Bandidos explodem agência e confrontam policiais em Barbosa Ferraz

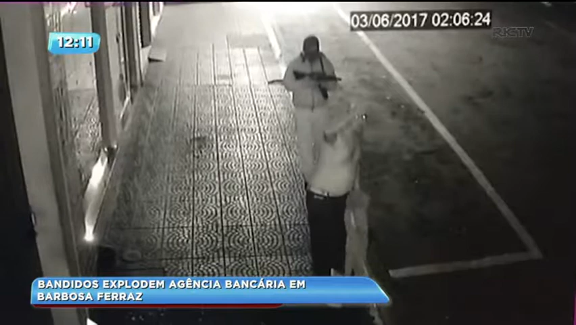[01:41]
um homem que estava na rua no momento do assalto aparece sendo feito refém. Ele foi levado com os bandidos durante a fuga e deixado na zona rural do distrito de Tereza Breda. Pela manhã, a Polícia Civil esteve na agência pra fazer a perícia.